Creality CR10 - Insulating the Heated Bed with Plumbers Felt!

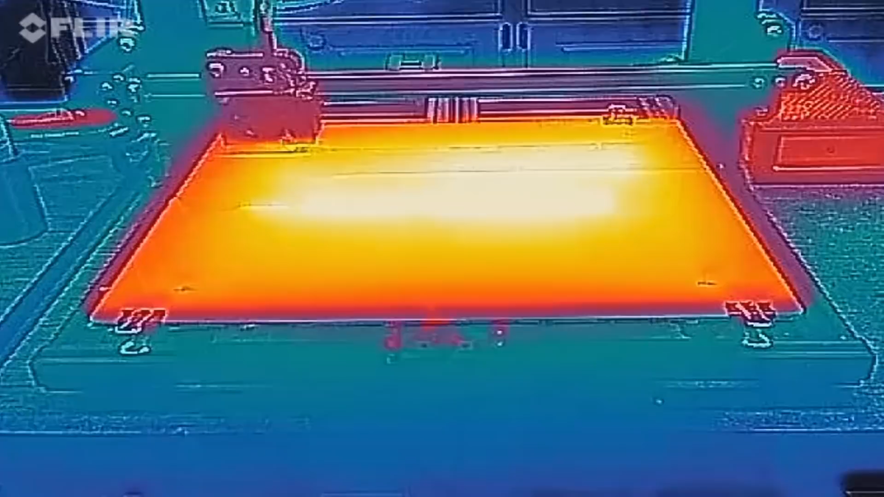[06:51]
Okay, so we're back at the printer.
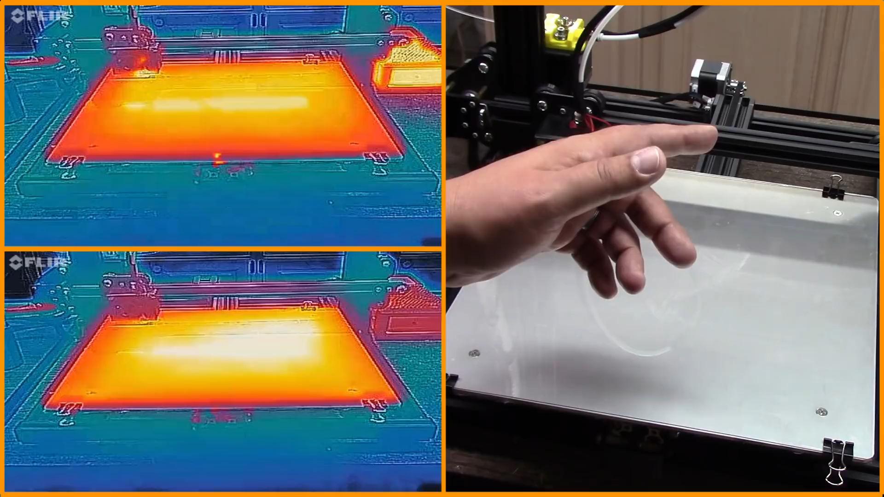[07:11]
We took a look at it heating up. So it did heat up faster, about 40 seconds faster than just the thermal covering. So the plumber's felt did make a difference. Now, I'm not totally sure that that's a really good test. The reason I do that test is one of the things is it takes forever, you know, six and a half minutes before this thing starts printing.